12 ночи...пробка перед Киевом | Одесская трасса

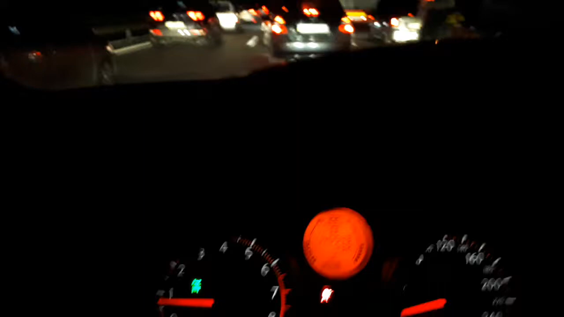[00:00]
12 ночи, 2 километра до Киева. Прекрасно.
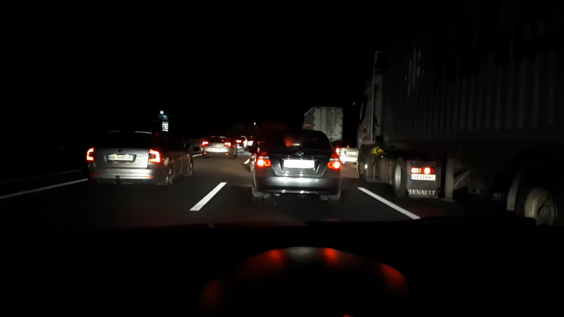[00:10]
Мы думали, проскочим без пробочек, но нет. Даже в 12 ночи пробки. Я не представляю, что, какой длины была пробка в 9 вечера здесь. Короче, Одесская трасса, как всегда.